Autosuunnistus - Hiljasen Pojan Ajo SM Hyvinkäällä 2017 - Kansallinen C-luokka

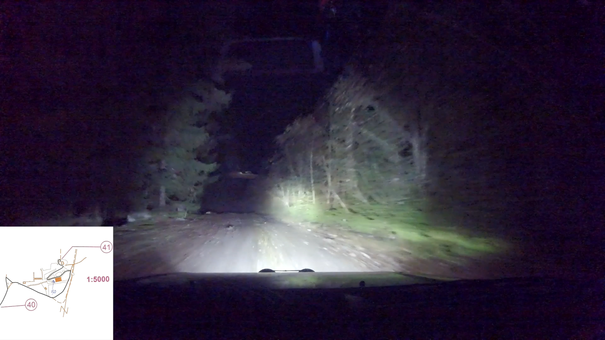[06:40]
Ja sitten tulee jotain rakennus sun luona. Eikö? Siellä ei oo. Mene suoraan vaan vielä. Sulla 90 pitäis päästä. Kyllä se oli äsken. Mutta tämäkin. Rakennus. Se on varmaan se. Joo, rakennuksen lähelle. Ehkä on rakennusta. On tossa. Kyllä. Kyllä se on siitä. Joo, tästä näin. Sitten sinne niin. Mulle. Joo, siitä näin. Tätä reunaa sitten suoraan tästä. Ihan sitten rakennuksen viertä. Suoraan vielä. Tää on 50.
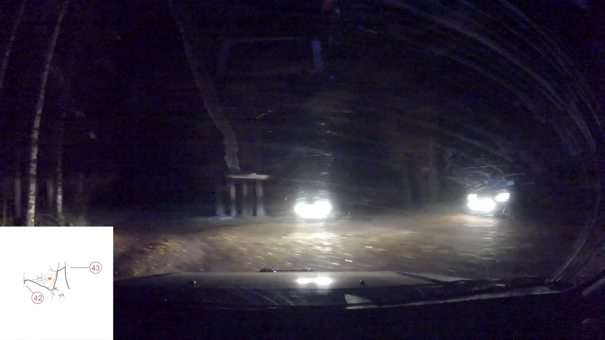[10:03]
Joo. Sitten odotan 4-2. 4-2, 4-2, 4-2. Öö. Pöpöpöpöpöpö. Mulla on tässä mulle tänne taakse. Varo. Tuloa pari auto. Sitten suoraan ja tänne ylös taas. Joo. Nyt menee taas sinne ylös tosta. Siitä suoraan tonne ylös. Ja nyt menee sinne aivan perälle perälle.
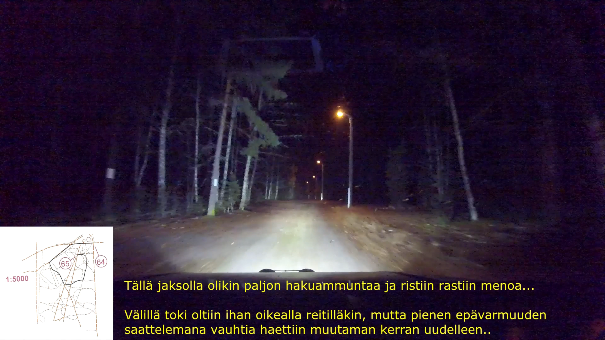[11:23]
Tuloa joku iso piristys ja siitä etuvino on sulle. Menee sieltä vielä sinne kauemmaks. Ootapas hetki näin. Se on tuonne noin. Tuota oikean puolta. Joo. Tuonne lähtee toi tie niin se on tätä puolta. Joo. Ja sitten tota. Tuloa sieltä just näin. Sitten tulee sulta niin yksi syysi. Niin mennään toisesta sulla. Ei siitä vielä vaan seuraava.
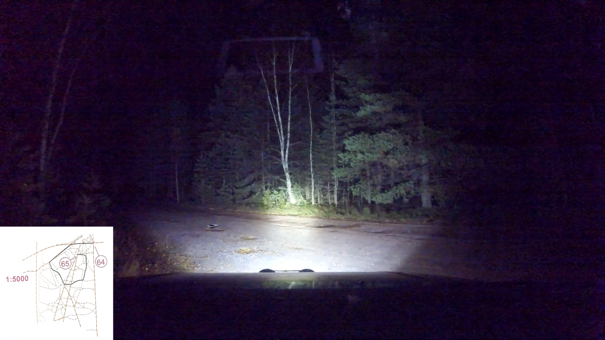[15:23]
Täs on tää toinen. Joo. Sitte. Odotapa hetkinen. Sitte menee. Pitäis lähtee mulle kaartaan. Voitapäs tonne noin nyt kaardosta. Joo. Joo justiin. Nyt löytyy. Viis. Kolme jykkä. Vittu ku ne heijastaa. Saiteransi. Sitte tulee seuraavahan risteykseen. Se on toi jälkimäinen. Mitenköhän ne menee siinä. Näkyykö siellä väliskylttiä? Tuosta se torn näköisesti menee. Tuonne. Ei nää mitään.
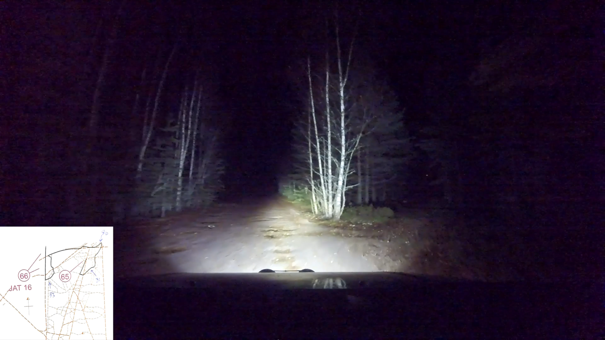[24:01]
Ei anna mennä vielä vaan suoraan. Pitää nyt kartoittaa tää vielä. Joo. Tääskin olis sulla. Katopas. Onko sielläkin yltteä? Tuola on. Se on tämä varmaan. 31. 31 sitten siitä. Joo ajataa siitä nyt. Koitetaan miten käy. On se tämä. Pakkos on. On ku semmonen. Elikkä suoraan. Joo sitten täällä niin. Se ottaa vähän tänne mulle. Elikkä. Se voi olla et se on täältä. Joo. Näin. Ja sitten sullepäin. Just näin. Sitten menee suoraan. Pitäis päästä. Ei vittu. Tuli liikaa. Liikaa. Ei oota oota. Toinen on.